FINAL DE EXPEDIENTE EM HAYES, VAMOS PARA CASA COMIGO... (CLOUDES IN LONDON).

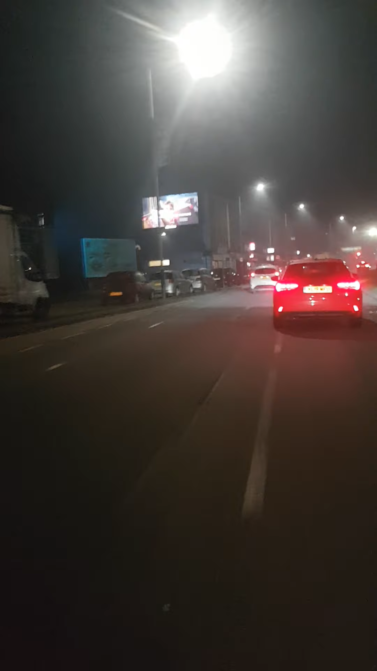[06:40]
Esse farol pra lá, já acredito que é Hilton, nosso bairro. Estávamos em Reis, agora Hilton.